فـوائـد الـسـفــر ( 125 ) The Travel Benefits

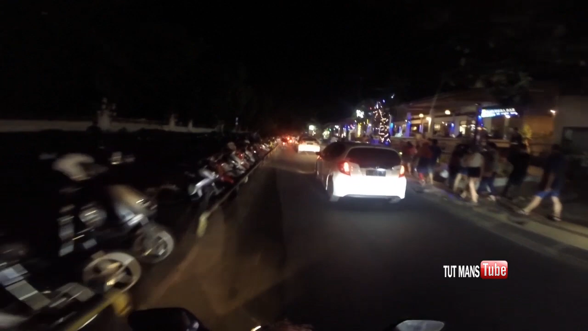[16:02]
تقريبا، وشوفوا الزحام، وشوفوا هنا في شرطة جنبي مسببت لي قروشة، ماني عارف هي جاية لي أنا ولا أنه مثلا جاية الأحد، أو مثلا قاعدة
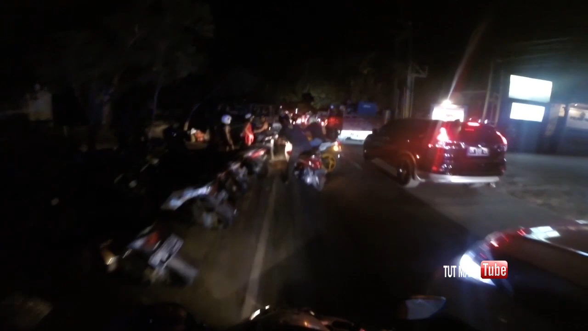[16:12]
تعجل في عملية سير الطريق وتنبه الناس اللي واقفين على الجنب أنهم يمشون، أنا ماني عارف، ماشي وراي تماما.
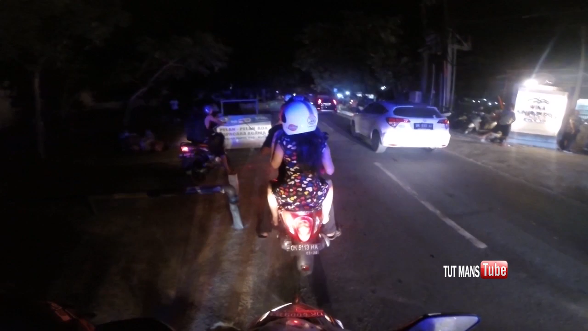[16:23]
خلينا اشوف، يا انه انا ماشي في الطريق خطأ، المفروض اني انا اروح يمين، انا ماني فاهم ايش المشكلة بالضبط، لكن
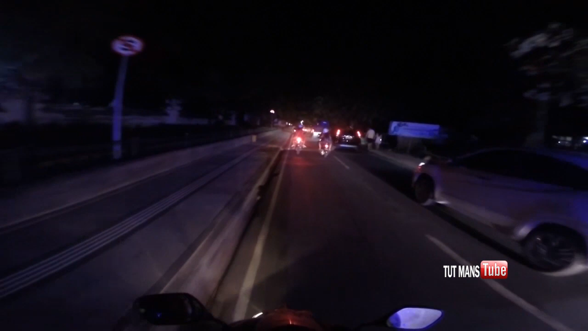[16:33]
بمشي زي الناس وبكون ورا الناس وبشوف ايش النتيجة.
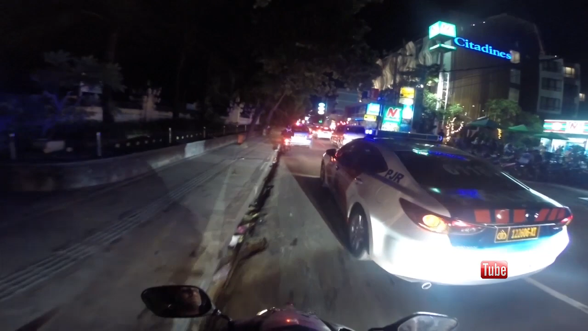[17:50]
لكن الظاهر انه راح الحمد لله، افتكينا منه، راح وخلص نفسه من الزحمة وقعت فيها انا، الله يخرجنا من الزحمة. بس المسافة من المول إلى الفندق تقريبا من 1 كيلو 2 كيلو المسافة بين الفندق وبين المول،
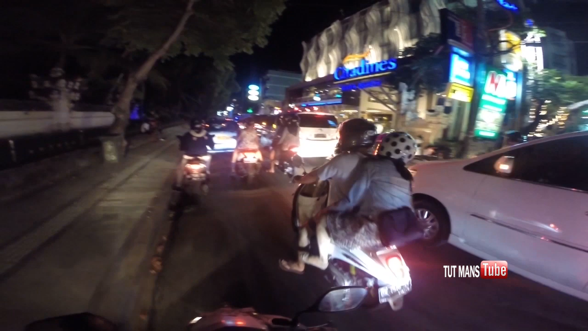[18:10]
لكن الزحام اللي انتم شايفينه مؤخر وصولي للفندق، لكن يلا نصبر ما لنا إلا صبر.